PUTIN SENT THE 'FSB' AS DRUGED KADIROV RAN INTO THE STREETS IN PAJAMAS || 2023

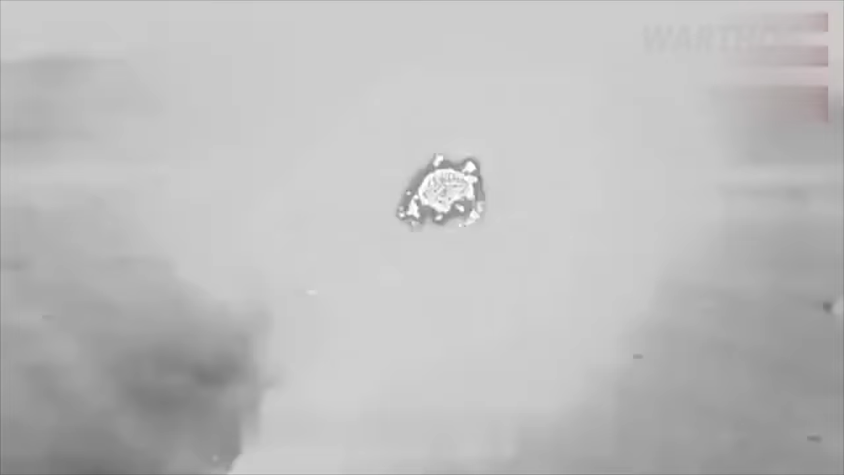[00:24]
Here, Ukrainian forces remove a Russian-held tree line with a joint direct attack munition, JDAM.